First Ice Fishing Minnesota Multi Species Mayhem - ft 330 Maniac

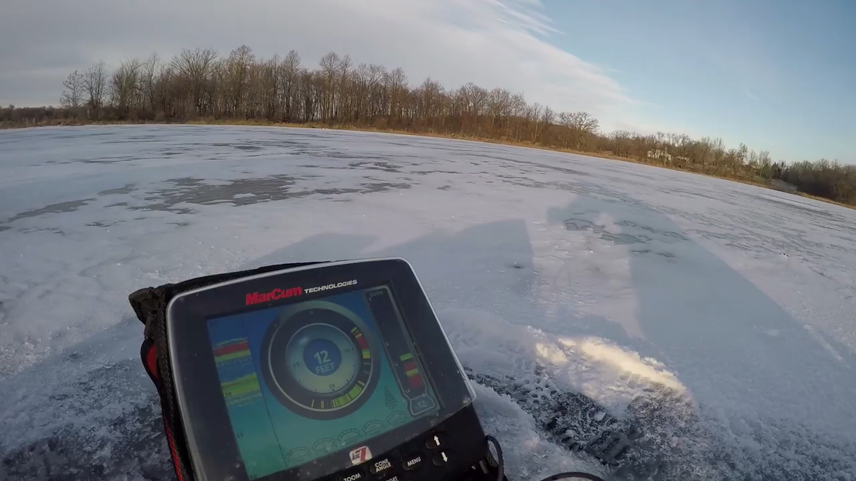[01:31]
We got fish all over down here. Come on, get it.